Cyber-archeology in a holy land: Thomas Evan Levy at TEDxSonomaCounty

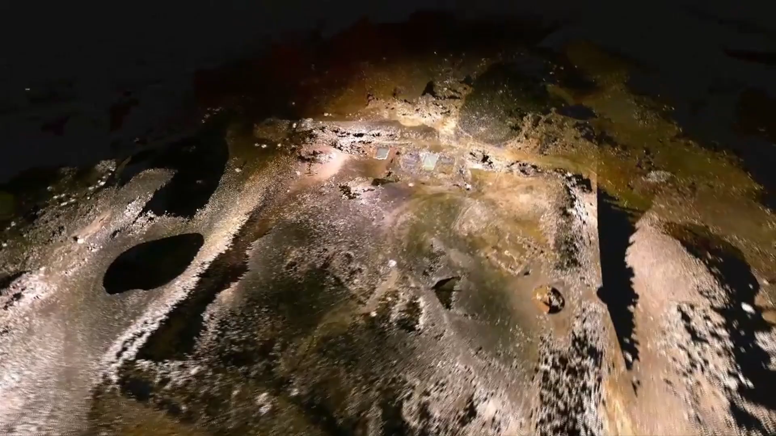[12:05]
And here you can see we're taking that point cloud data, and we're able to go to that fortress that we looked at,
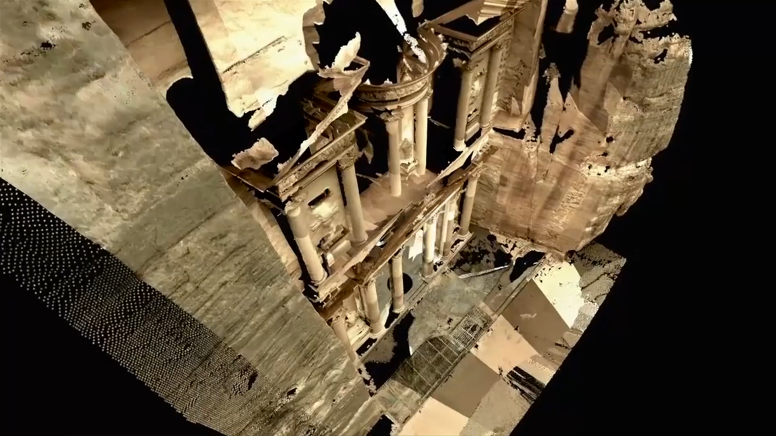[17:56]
We take their LiDAR data like this from Petra, this is the Treasury, and we can model it in 3D.